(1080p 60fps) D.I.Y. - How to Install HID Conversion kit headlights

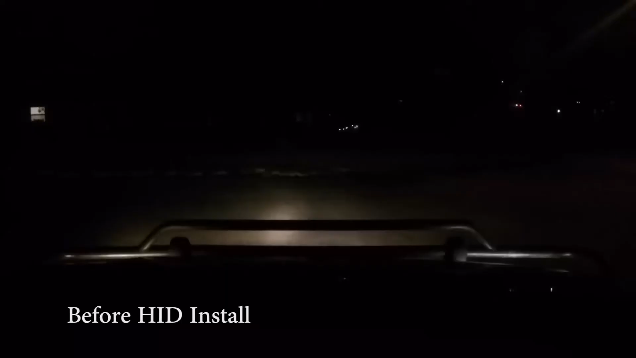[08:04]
This is before the HIDs were installed. And as you can tell, there's really not much visibility at all. And yes, the GoPro doesn't pick up all the visible light. But honestly, while driving, it really is pretty crappy headlights. As you can see, the high beams don't even work.